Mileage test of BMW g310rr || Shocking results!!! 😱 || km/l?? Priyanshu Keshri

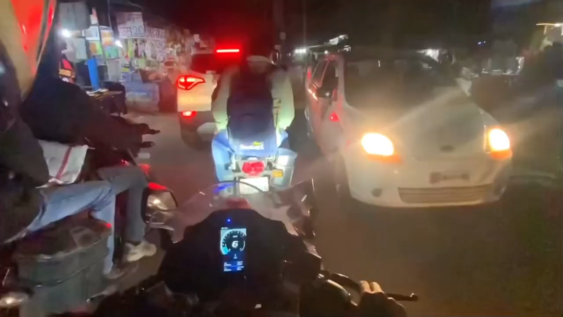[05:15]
मुझे यह धनबाद वाला एरिया में थोड़ा सा जाम होता है तो चलिए फटा-फट अभी इस ट्रैफिक से निकलेंगे आगे शक्ति मंदिर वाले रूट से हम लोग दंसार होते वे फिर वहां पर से एक्दम हम लोग को आई भी मिल